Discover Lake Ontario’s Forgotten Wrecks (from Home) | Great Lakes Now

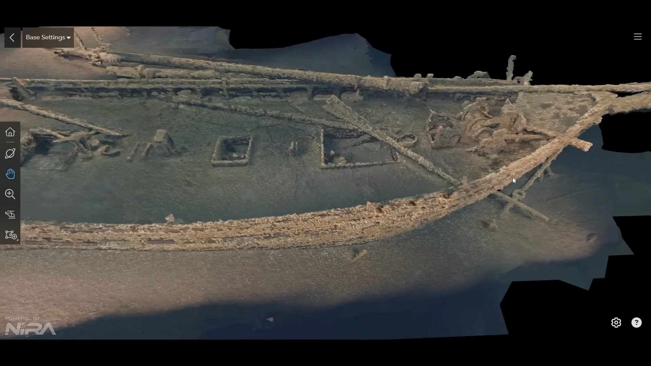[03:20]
With these models, researchers and the public can explore the wrecks up close, uncovering details about the vessel's history.
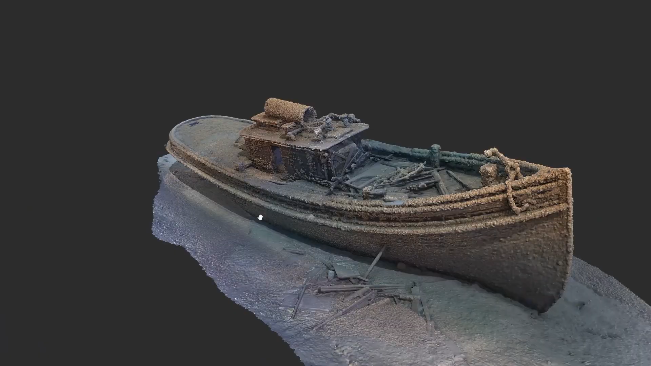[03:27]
One of these wrecks was the Philip Becker, a wooden tugboat that sank almost 150 years ago.
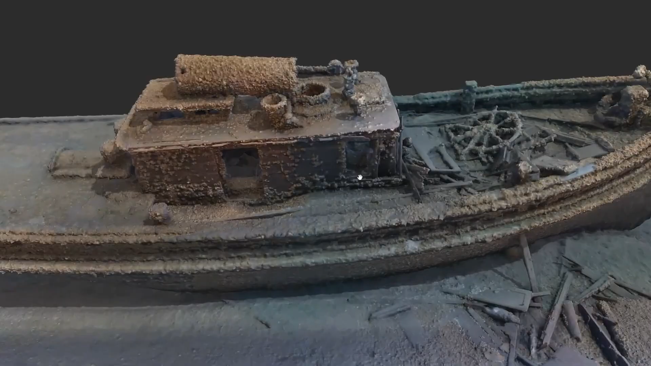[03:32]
This wreck is in pretty good shape for having sunk in 1879.
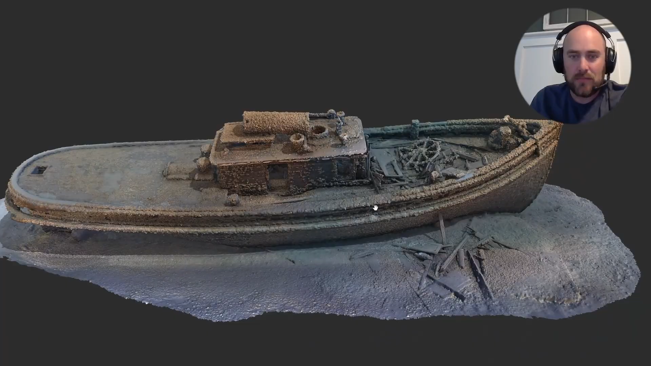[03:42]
It's upright and intact. We have an intact boiler room here.
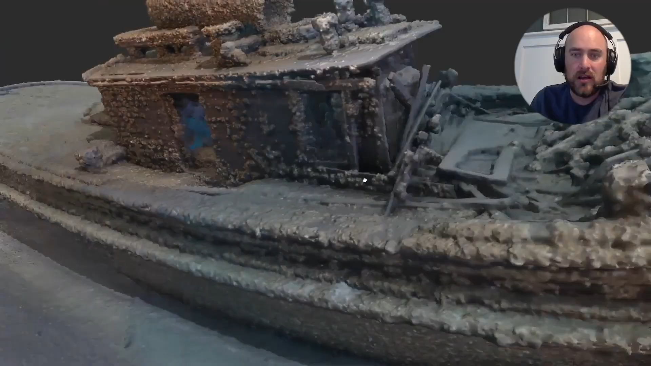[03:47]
You can see the boiler here at the forward end,
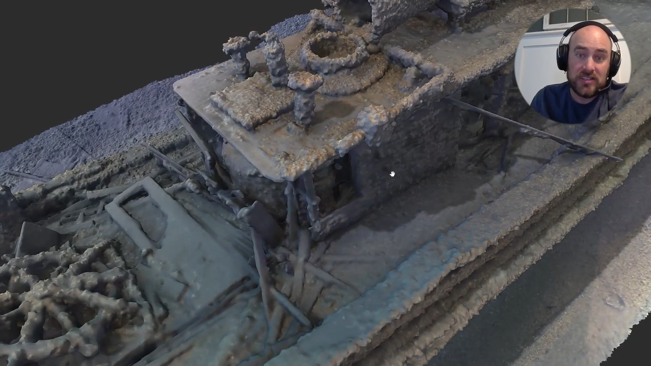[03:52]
which provided steam to power the steam engine, which is located farther aft. On the roof here, you have the fallen smokestack. The primary damage we see to the superstructure is that the wheelhouse,
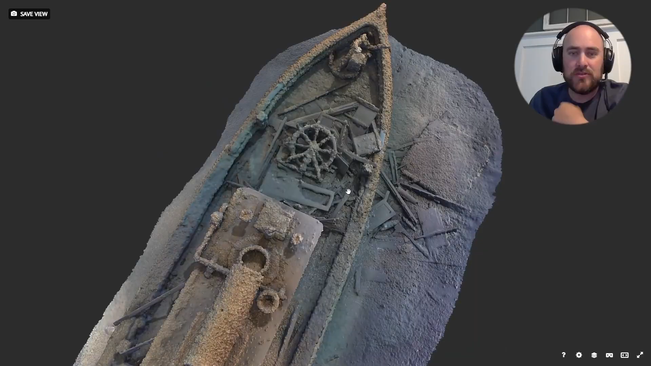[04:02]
which is fairly lightly constructed, is broken apart.
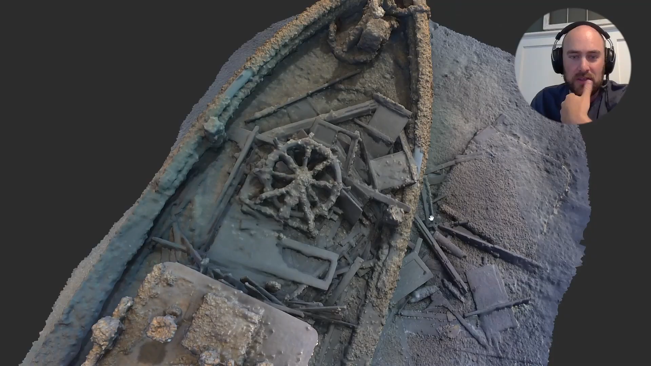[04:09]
Here you can see the ship's wheel, as well as some doors, sash windows that once adorned that structure.
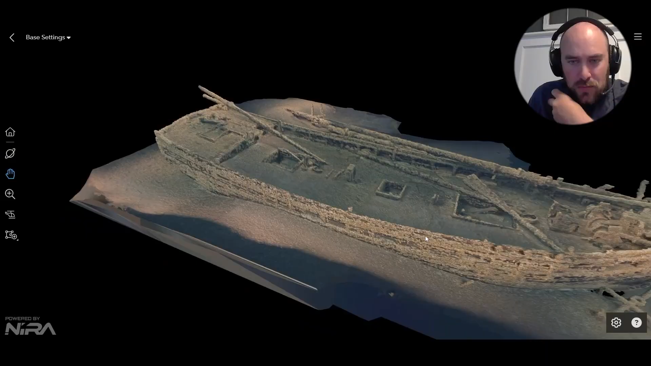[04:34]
This is also, you know, a very well-preserved, intact example of a late 19th century schooner.
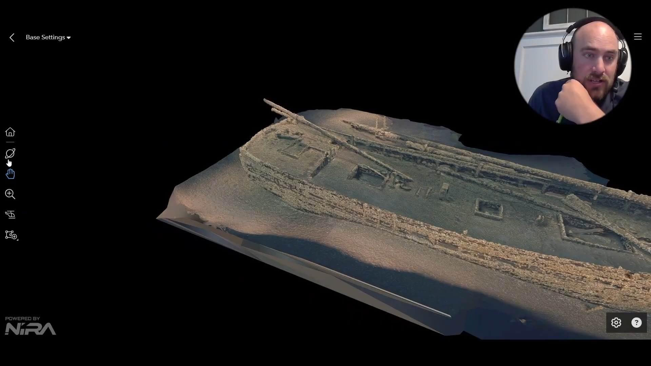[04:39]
And this one's very unusual.
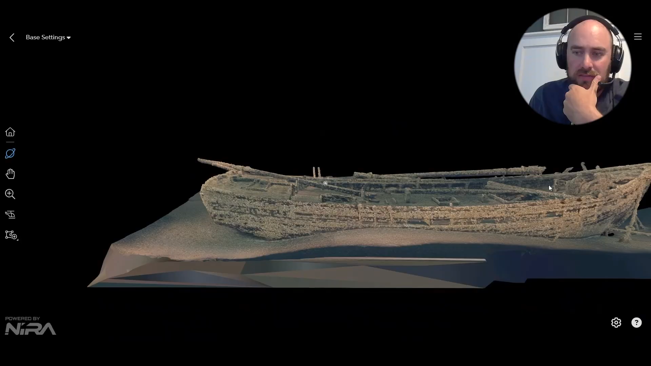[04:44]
One of the features, and I'll snap to it here, is this is referred to as a spoon bow.
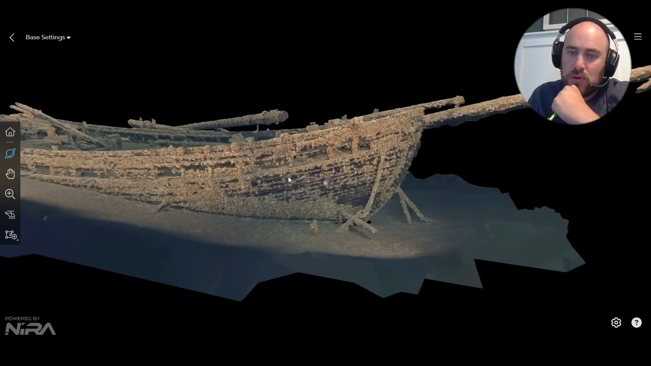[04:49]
This nice, graceful curve of the bow that's not unheard of on Great Lakes ships, but is actually quite rare.
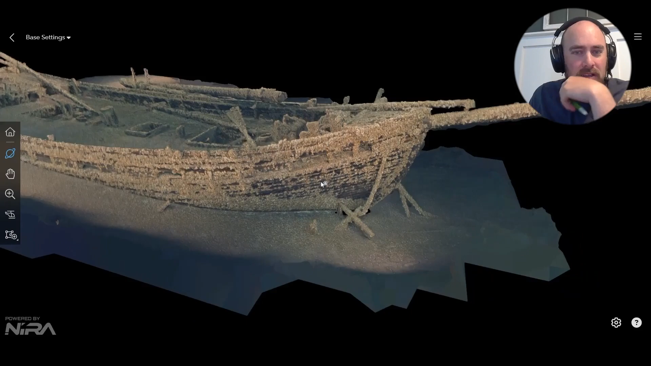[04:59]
Many features in this wreck were somewhat confusing,
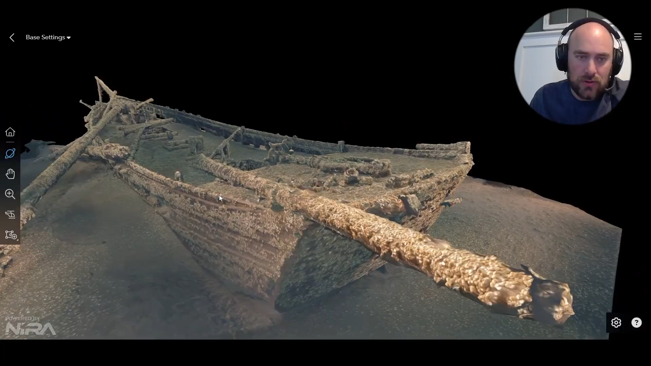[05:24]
ships that were trading around the eastern end of Lake Ontario.
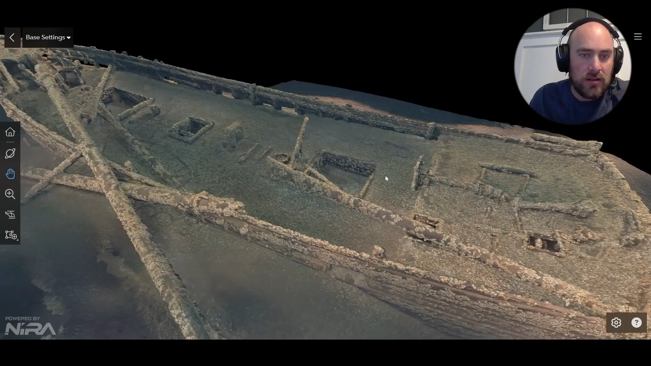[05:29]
With these models, the public can explore wrecks that would otherwise be out of reach,